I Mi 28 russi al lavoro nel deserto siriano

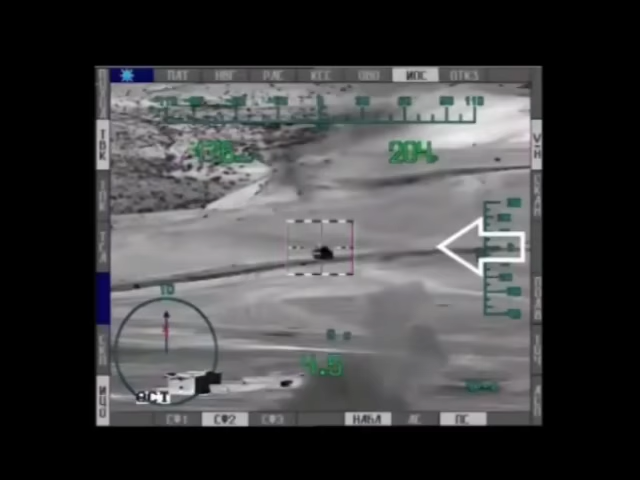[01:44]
Держу, держу, держу, держу, держу, держу, держу, держу, держу, держу. Отрабатывайте по этому зданию, кто видит.